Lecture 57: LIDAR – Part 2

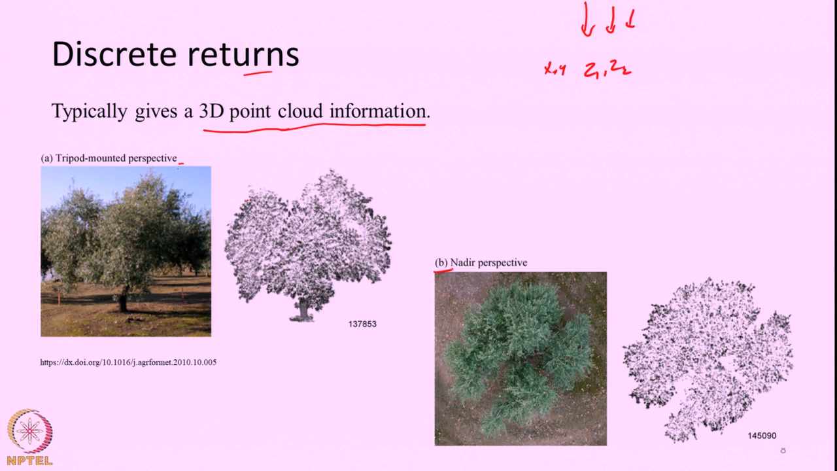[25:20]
So, each point is kind of like a scattering element which produced a backscatter towards the target. So, this is looking this picture b is from looking from like nadir perspective. So, here basically we are getting kind of like a point cloud. If you look in 3 dimensions say for each x y you will have many number of z okay. It will appear kind of like a point cloud say you can classify all first returns separately like first return means